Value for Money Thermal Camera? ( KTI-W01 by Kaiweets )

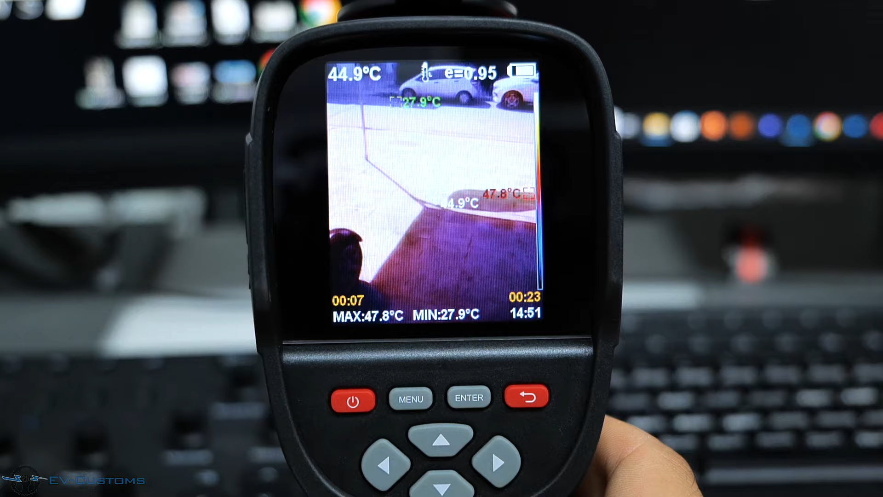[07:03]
On screen: spot 44.9°C, max 47.8°C, min 27.9°C
The frame rate of the camera is surprisingly very good compared to other thermal cameras.
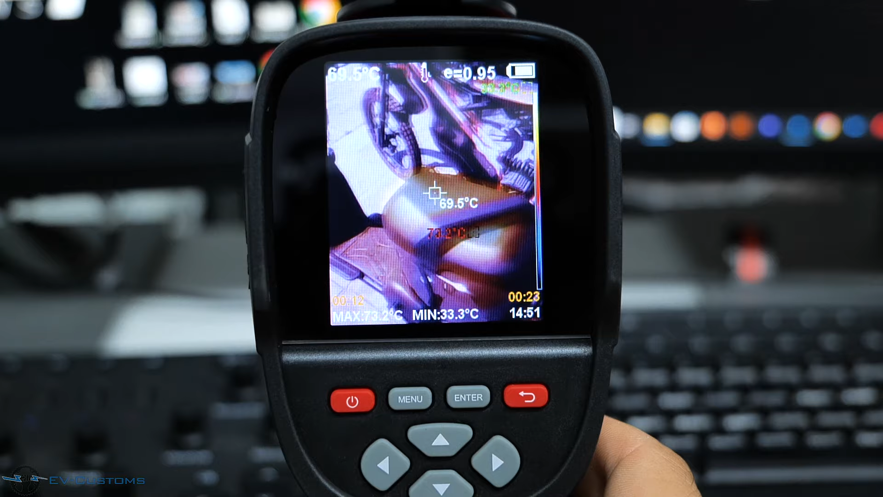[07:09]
On screen: spot 69.5°C, max 73.2°C, min 33.3°C
Here you can see the summer temperatures of the Cyprus under the sun.
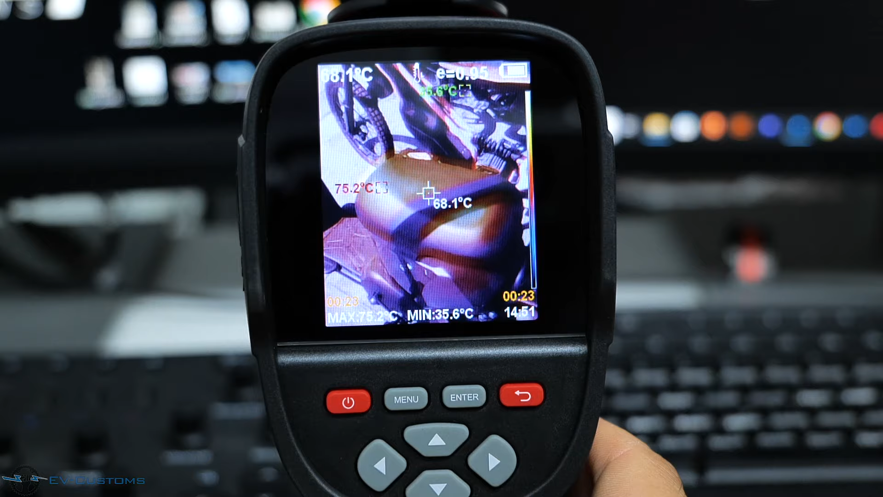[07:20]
On screen: spot 68.1°C, max 75.2°C, min 35.6°C
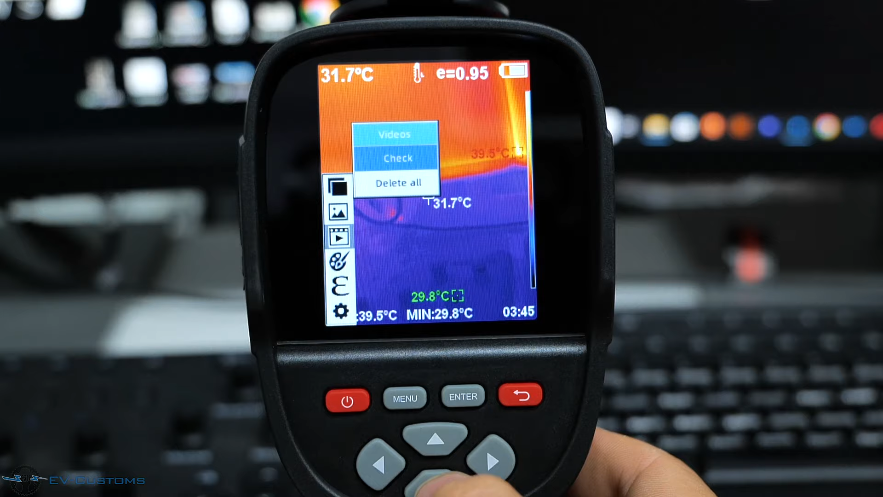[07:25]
On screen: spot 31.7°C, min 29.8°C
Next line is color palette.
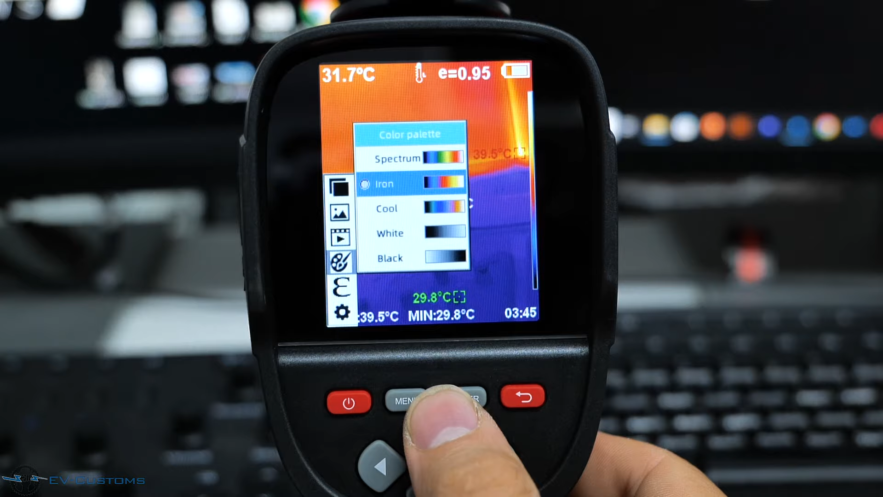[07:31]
On screen: min 29.8°C
Here we can play with the colors of the temperatures.
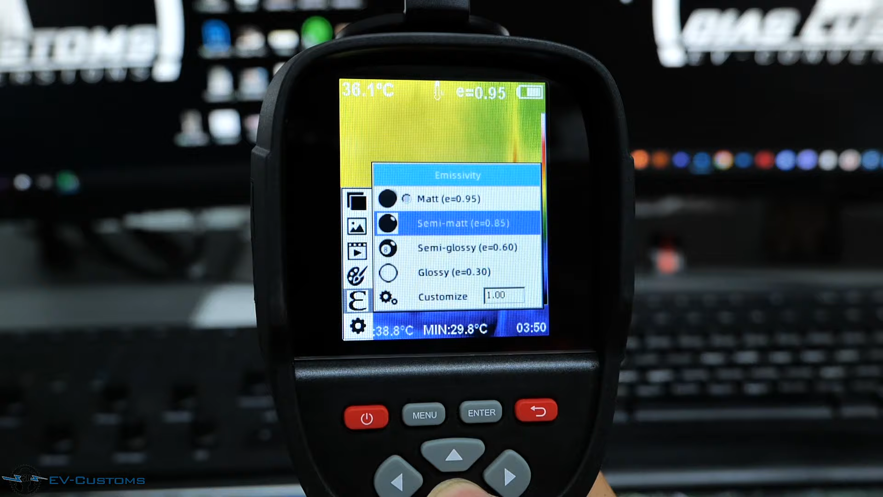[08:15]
On screen: spot 36.1°C, min 29.8°C
In this option we must select the surface that we want to scan, to have the most correct indication as possible.
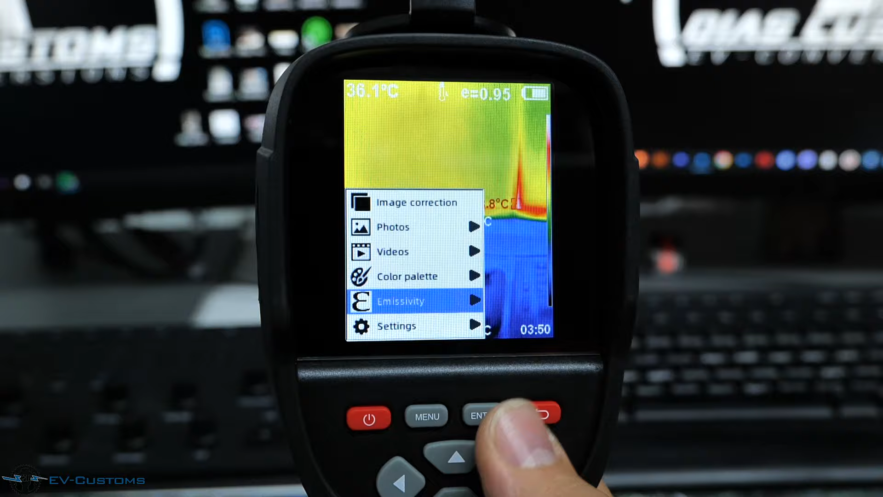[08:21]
On screen: spot 36.1°C
And in the last line we have setting option, which contains some more options.
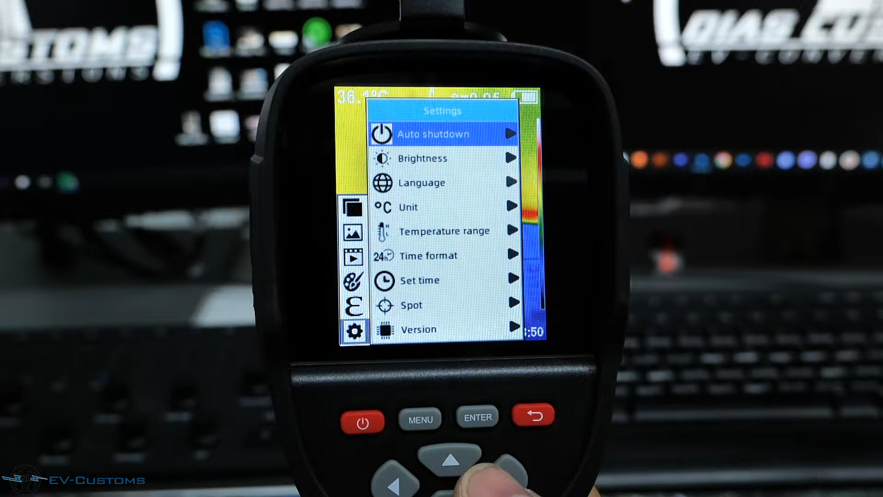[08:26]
Auto shutdown, brightness, language, units,
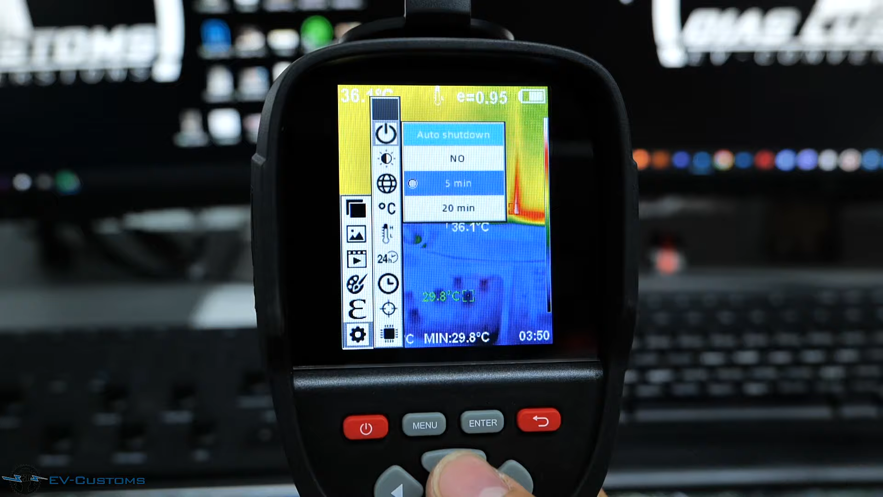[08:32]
On screen: min 29.8°C
temperature range, time format, time set, spot and version.
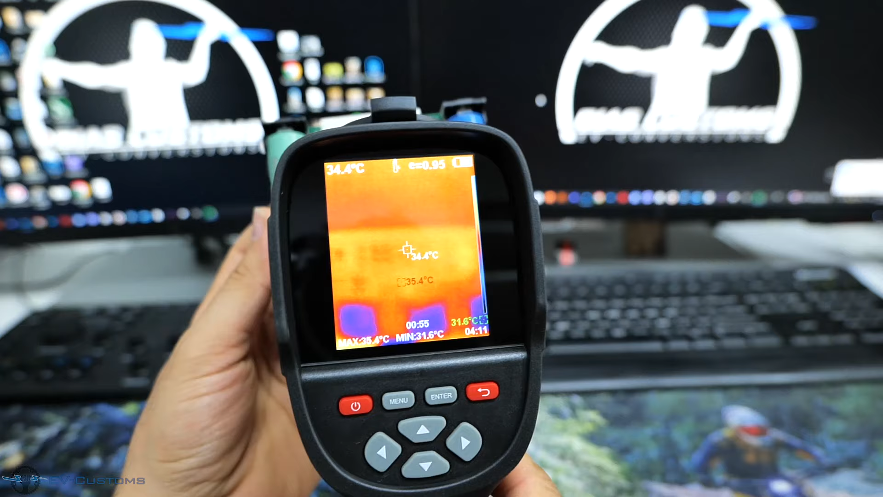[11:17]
On screen: spot 34.4°C
You can see the point even without the macro lens,
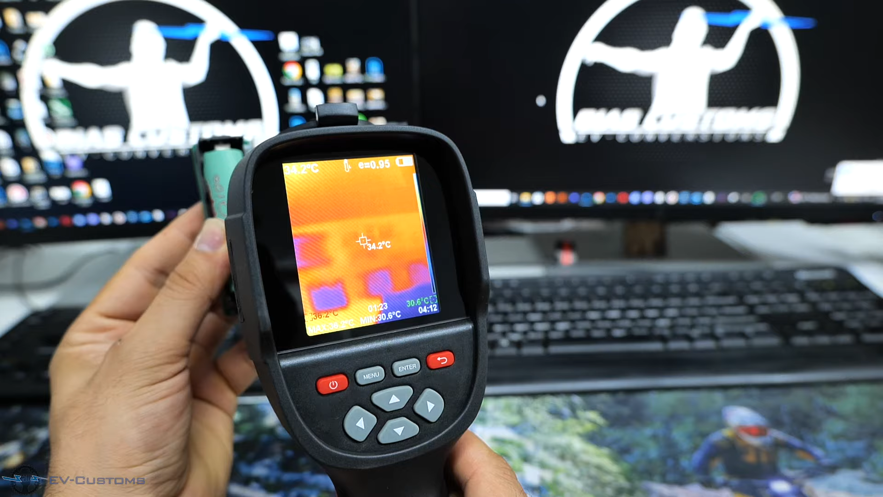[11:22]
On screen: spot 34.2°C
but it is very difficult to find the exact point of the heating.